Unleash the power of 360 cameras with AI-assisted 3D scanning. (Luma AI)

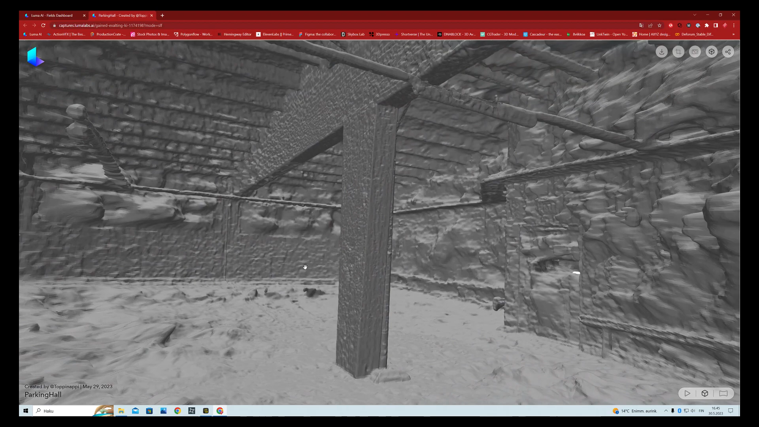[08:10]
And when we look at and rotate the model in the browser it is exactly that.
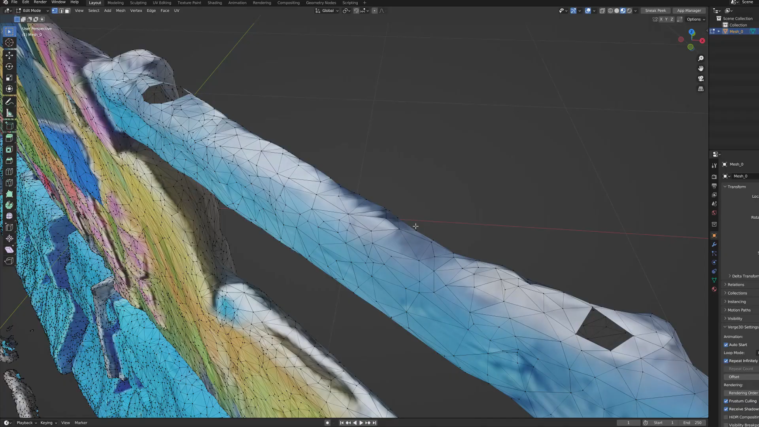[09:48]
But they also have a lot to clean and you have to patch all kind of holes and smooth out uneven surfaces.
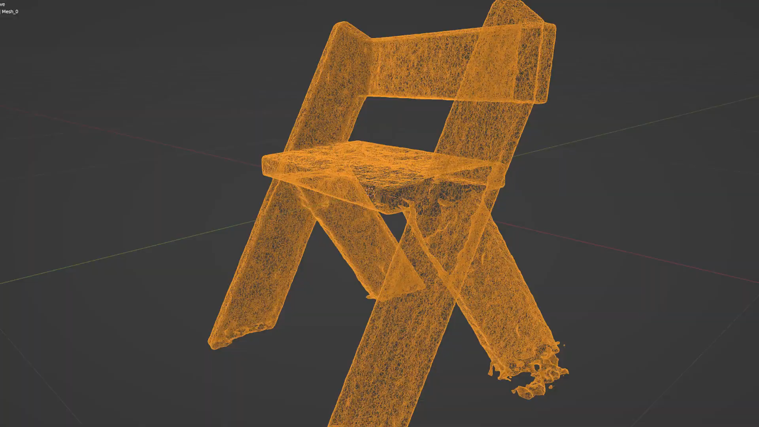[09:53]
But these Nerf models are very broken and there are so